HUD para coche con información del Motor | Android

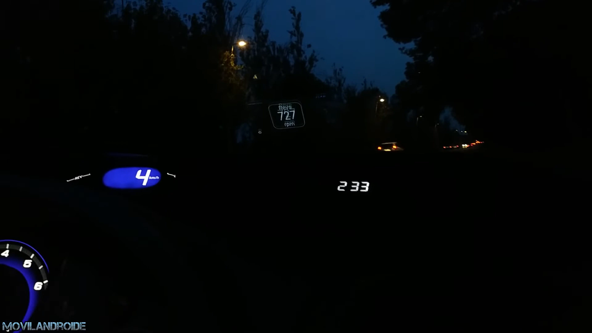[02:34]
evidentemente se vera mejor por la noche o en dias muy nublados a no ser que la pantalla del telefono tenga una iluminacion super potente en ese caso quizas podriamos usarlo por el dia aunque yo no he podido con los telefonos que he probado aqui vemos a la izquierda el indicador de la temperatura del refrigerante y a la derecha el porcentaje de carga del motor